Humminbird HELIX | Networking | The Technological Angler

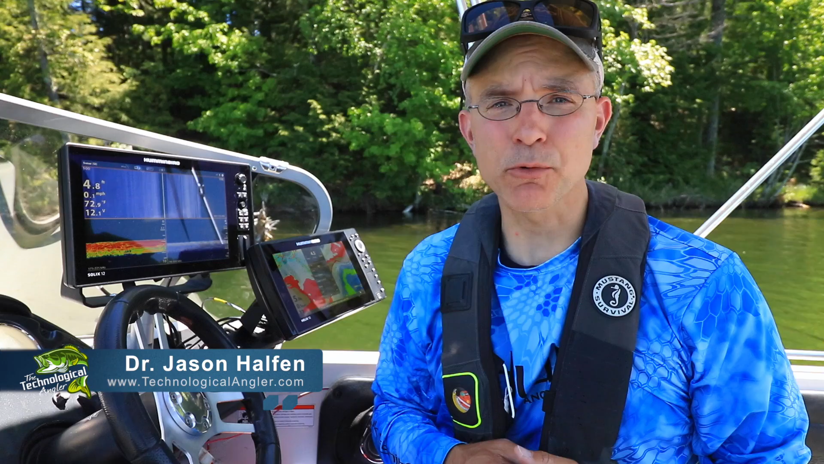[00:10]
For each unit on the network, we can select which data sources,
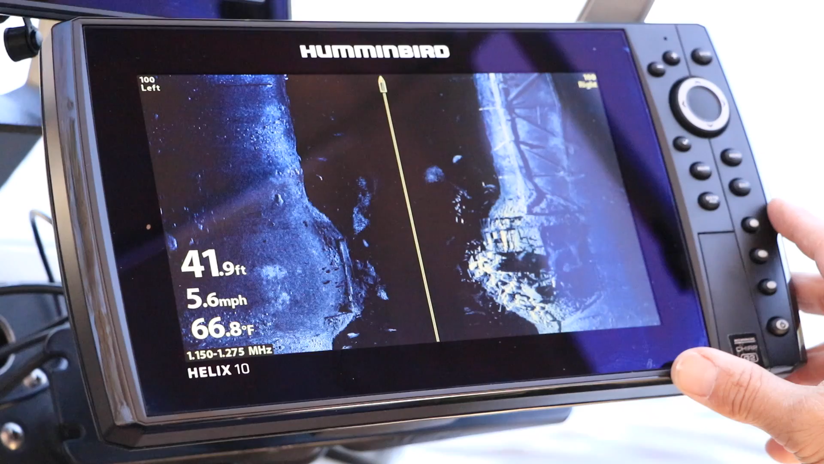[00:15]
On screen: depth 41.9 ft, water 66.8°F, speed 5.6 mph
meaning transducers, GPS receivers,
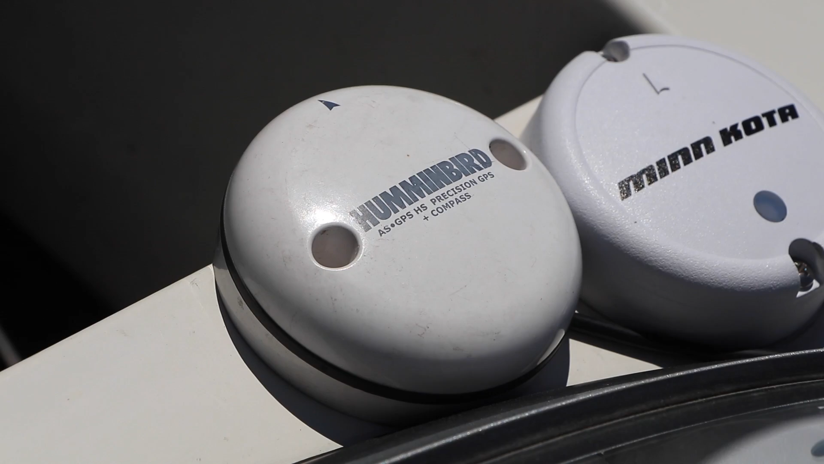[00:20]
and even temperature sensors provide information to be displayed on that fish finder. These and other networking selections are made under the Network menu tab. Press the Menu key twice from any view. Then, use the left and right arrow keys to select the Network menu tab.
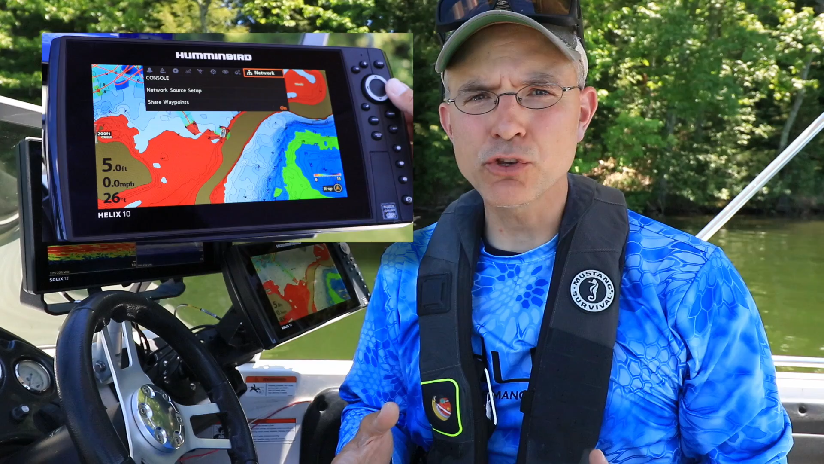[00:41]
On screen: speed 0.0 mph
The first thing you should do under the Network menu tab is enable waypoint sharing, which will allow that unit to share waypoints with other units on your network. On the Network menu tab, use the up and down arrow keys to select share waypoints, and then use the left and right arrow keys to toggle this feature to on. Next, you'll choose your data sources from among all those available on the network.
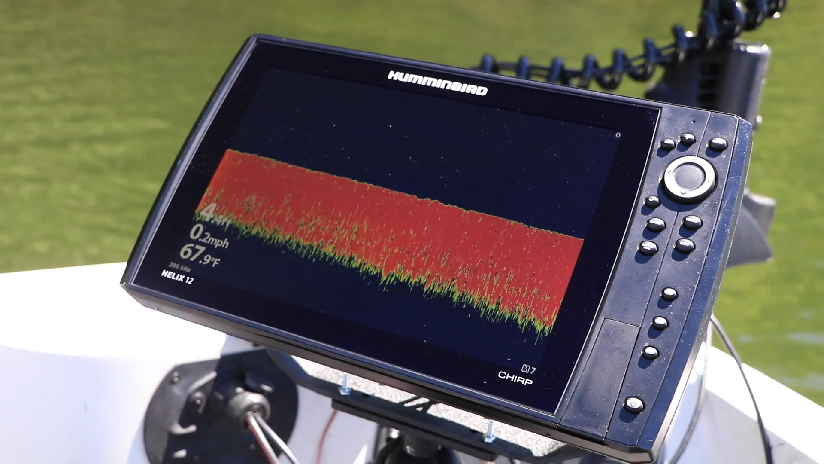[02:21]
On screen: water 67.9°F, speed 0.2 mph
from among all the available transducers on my network to provide traditional 2D sonar as well as imaging data to each of my network units.
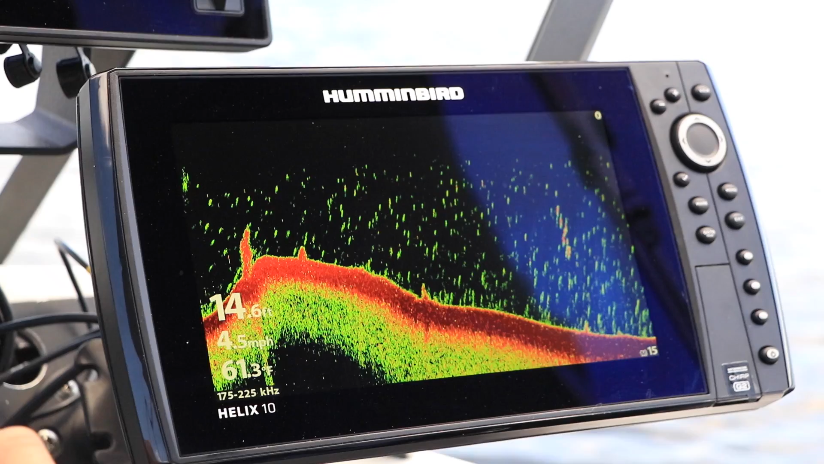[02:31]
On screen: speed 4.5 mph
Humminbird Ethernet networking is simple, yet powerful and flexible, and will help to manage all the information being collected by your Humminbird fish finders so you can find and catch more fish. Humminbird image Humminbird HP